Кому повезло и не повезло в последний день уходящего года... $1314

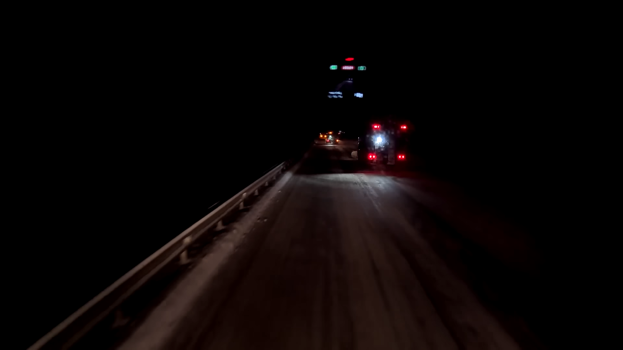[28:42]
засыпают дорогу. Чищают. Ну тут надо, да, такая, ну, тяжеловатая дорога. Не сказать, что тут уже прям совсем критичная, но тяжеловатая. Ну, перекрывает ее то, что, ну, нету никого. Я уже сколько тут за ними, минут 10 еду, ну не 10, минут 7. Меня еще никто не догнал.
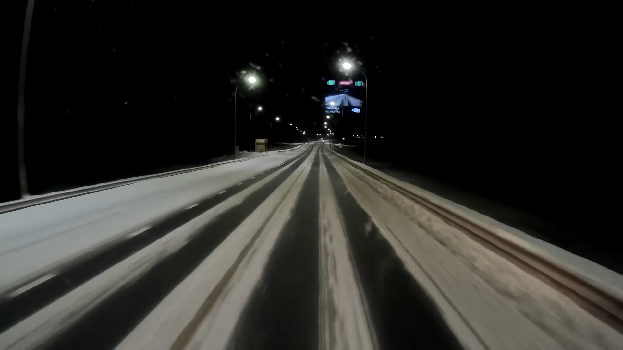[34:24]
у него заходишь, поворот такой как 90 градусов и потом сразу круто в гору, он не длинный, но такой с двадцаткой там хорошо подсаживается машина. С кем тоже вопросов быть не должно. Тем более снег перестал. Чебоксары.
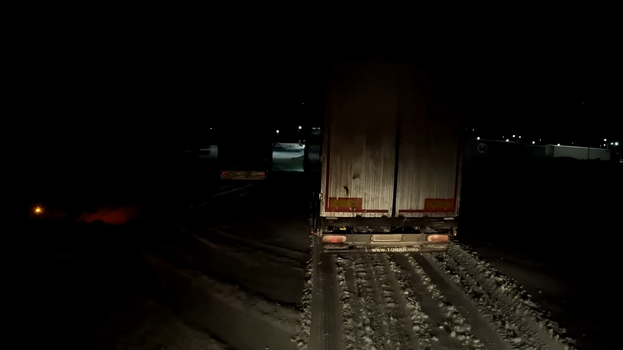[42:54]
Сейчас мы тут немножко накатаем туда-сюда. Ну, может завтра. В данном случае, если что подкопаем, то поедет.